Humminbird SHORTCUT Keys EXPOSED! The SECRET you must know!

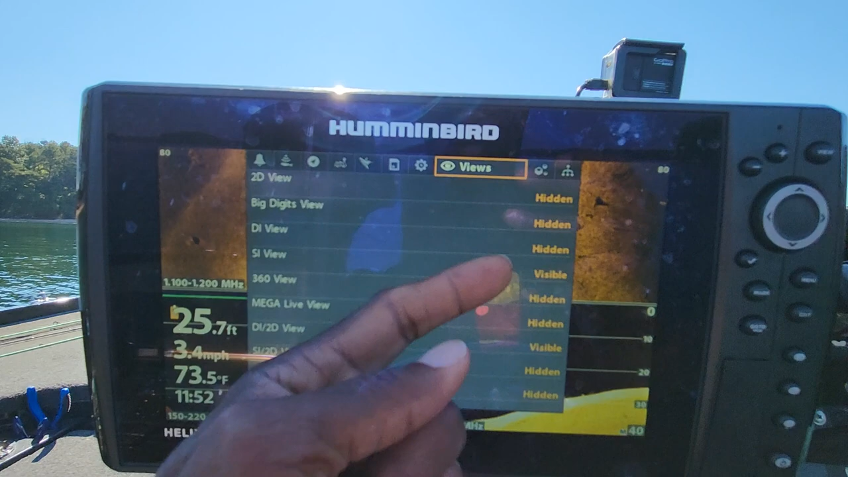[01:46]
On screen: depth 25.7 ft, water 73.5°F
hidden the only ones that you that you are going to use you're going to put those as visible so
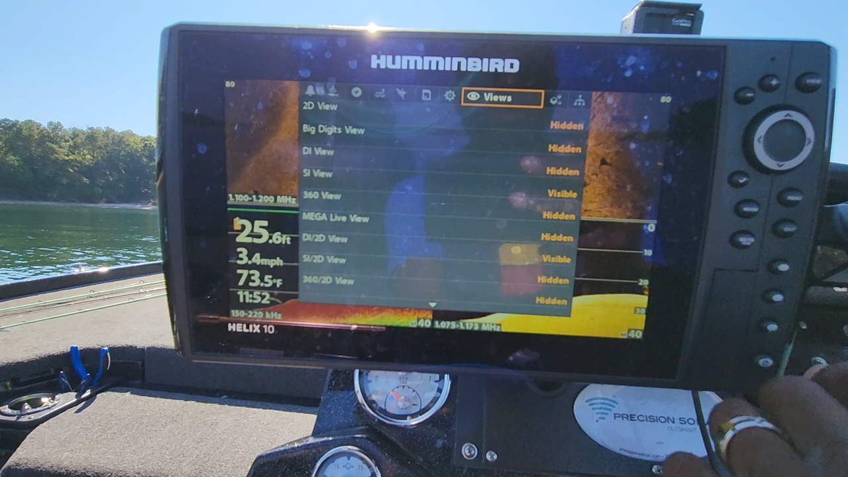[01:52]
On screen: depth 25.6 ft, water 73.5°F, speed 3.4 mph
what that will do is allow you to kind of scroll through your your
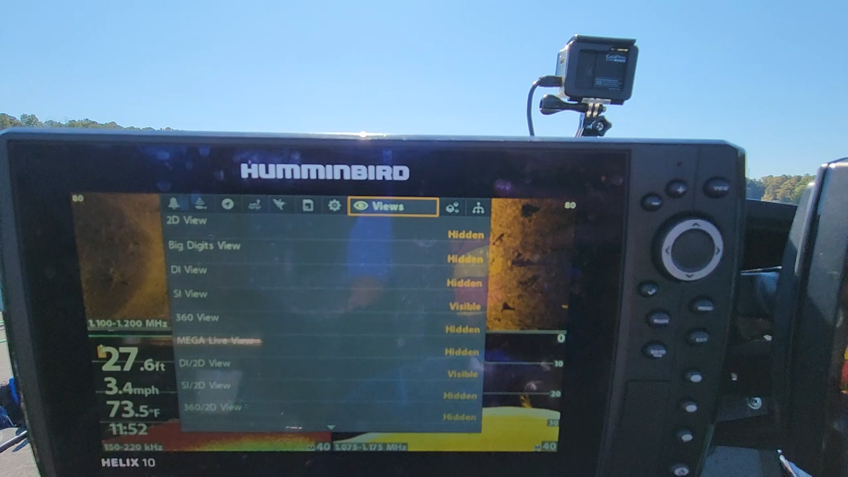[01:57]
On screen: depth 27.6 ft, water 73.5°F, speed 3.4 mph
screens a lot faster so whenever you need to change screens it helps you go through that faster and allows better use
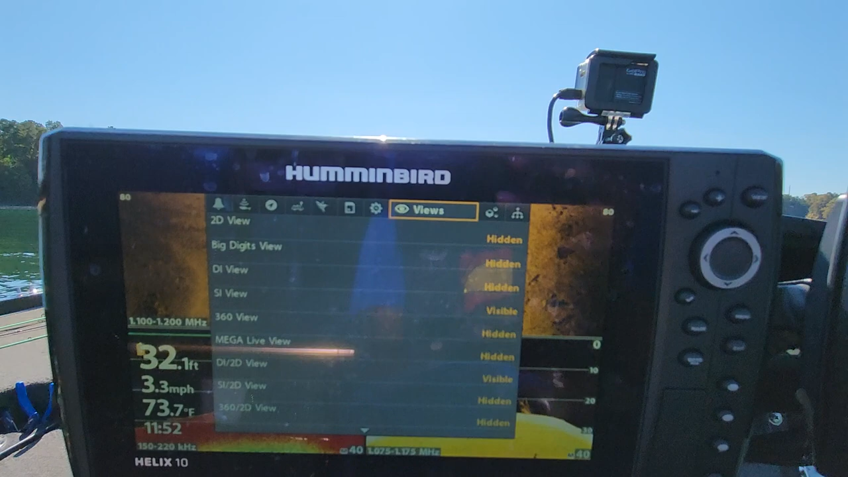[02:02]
On screen: depth 32.1 ft, water 73.7°F, speed 3.3 mph
of your shortcut keys now let me show you what I'm talking about as far as that goes all right so let's exit back out of here and
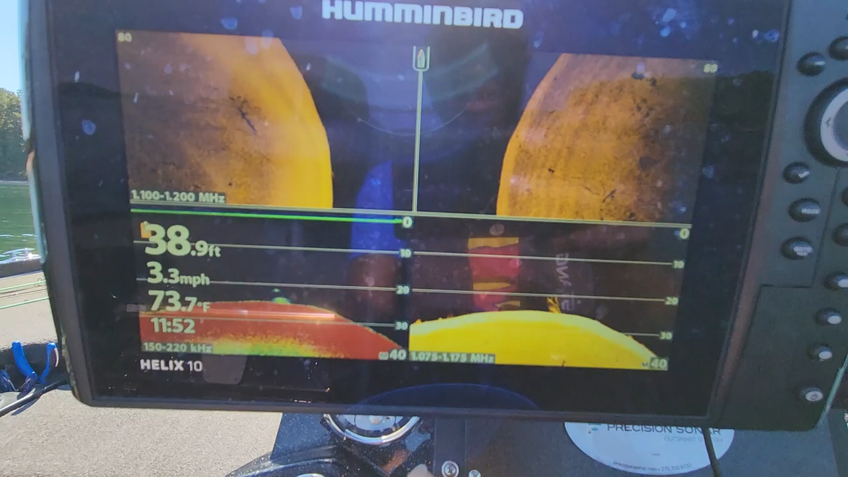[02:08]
On screen: depth 38.9 ft, water 73.7°F, speed 3.3 mph
take a look at that guys there's another brush pal that we just went across you can see some some cover some structure
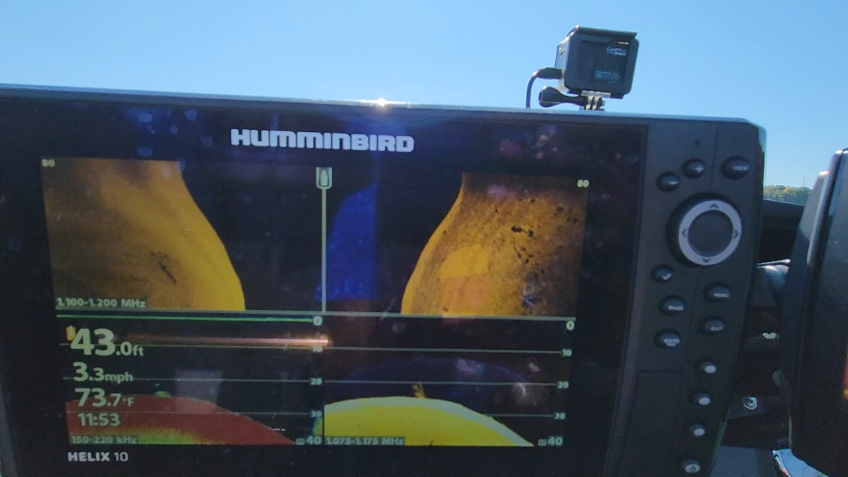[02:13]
On screen: depth 43.0 ft, water 73.7°F, speed 3.3 mph
over here on the side trying not to get sidetrack guys let's stick straight to it so now you see
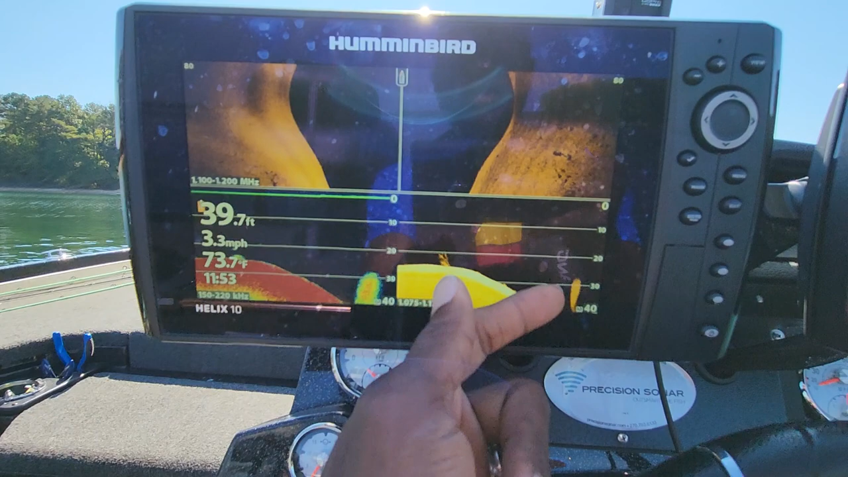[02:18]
On screen: depth 39.7 ft, water 73.7°F, speed 3.3 mph
there's a bait ball guys out here when you're scanning you want to be able to switch back and forth between these screens and let me show you
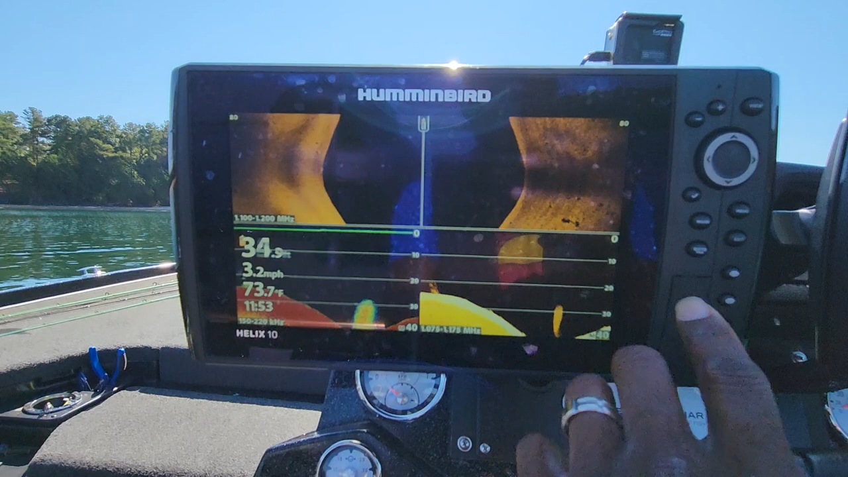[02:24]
On screen: speed 3.2 mph
what I mean so now I've seen that right there let's go ahead and just take it straight to the sonar and
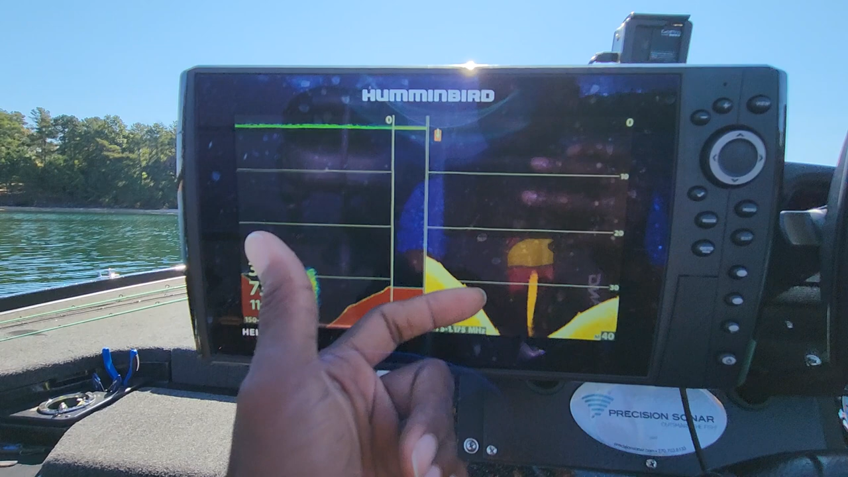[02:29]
the down scan so I can kind of hone in on what I'm seeing check that out there's a nice
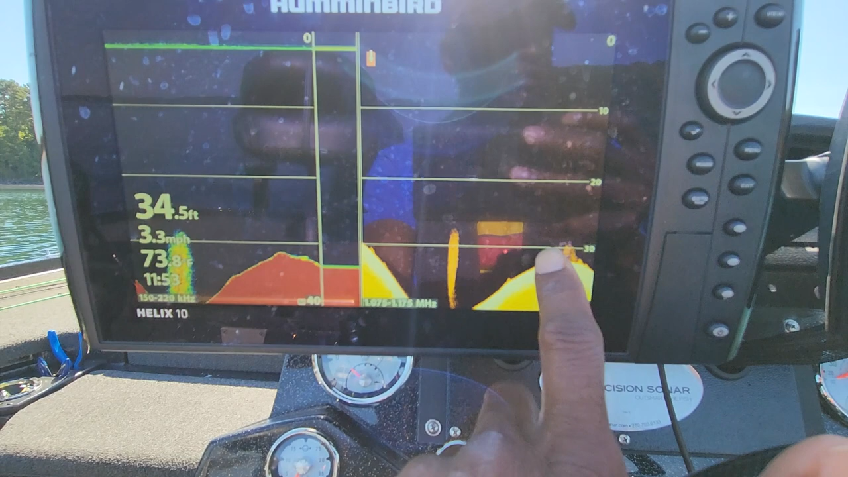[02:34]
On screen: depth 34.5 ft, water 73.8°F, speed 3.3 mph
brush pal right there guys right around those bait fish that's the way those bait fish are set up
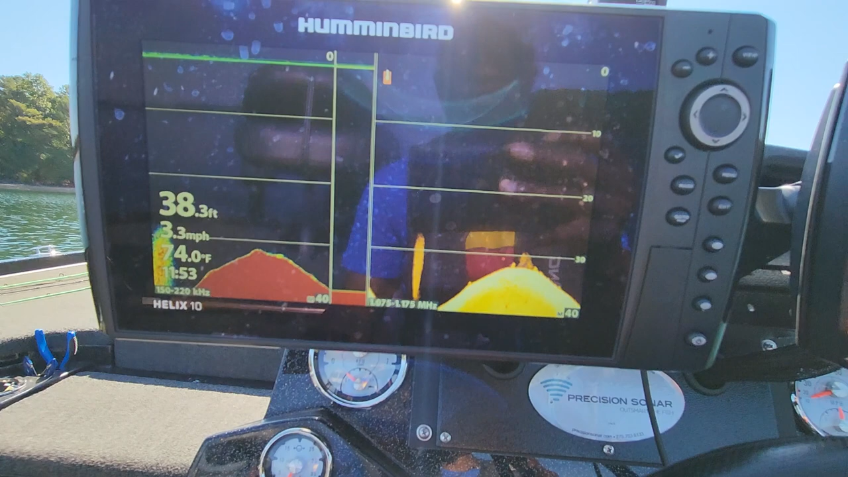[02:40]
On screen: depth 38.3 ft, speed 3.3 mph
sometimes it looks a little odd but they're relating to something down there so now I know I have my
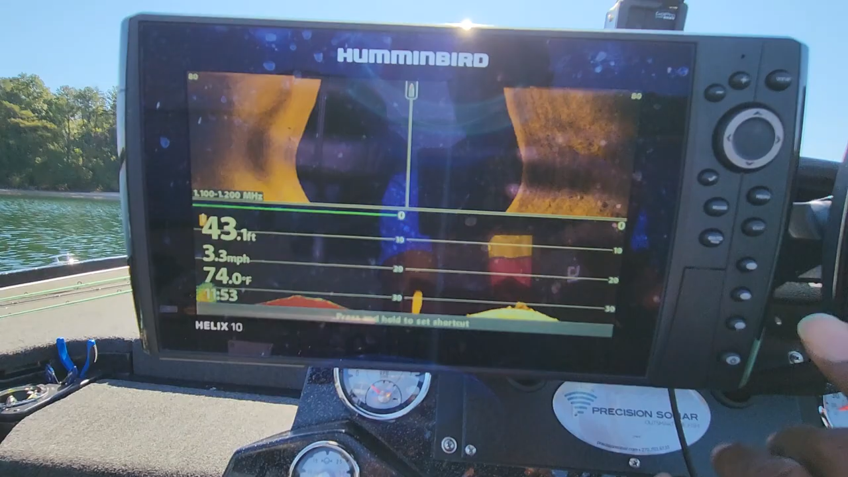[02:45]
On screen: depth 43.1 ft, water 74.0°F, speed 3.3 mph
main screen on this first shortcut key let's go ahead and just stop the boat for a second
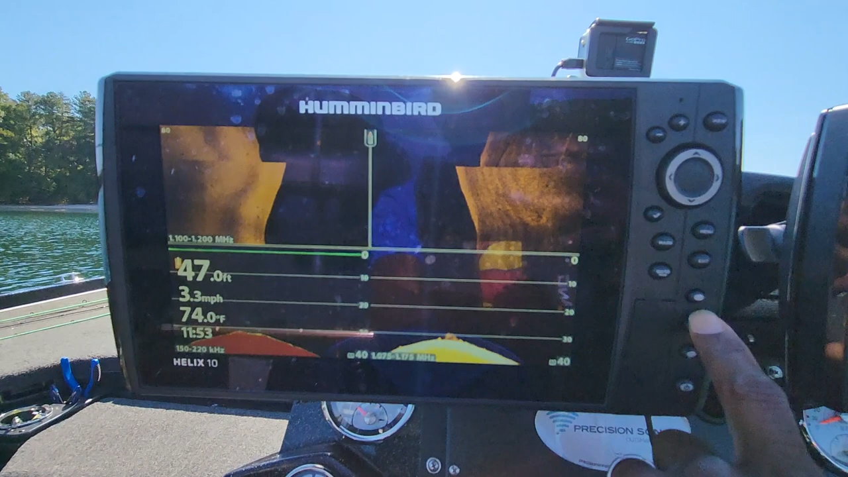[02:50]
On screen: depth 47.0 ft, water 74.0°F, speed 3.3 mph
have my main screen on this first shortcut key the second screen that I use is going to be my sonar and
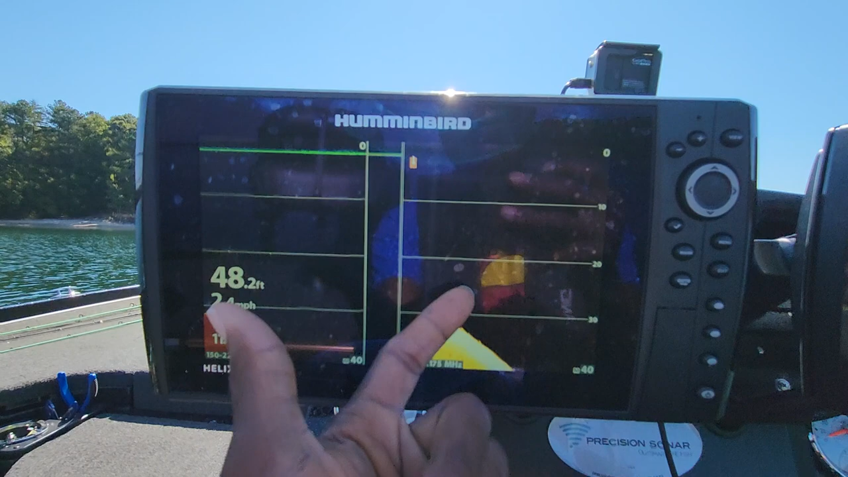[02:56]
On screen: depth 48.2 ft
my down imaging that is on the second shortcut key over here and the third one I put that on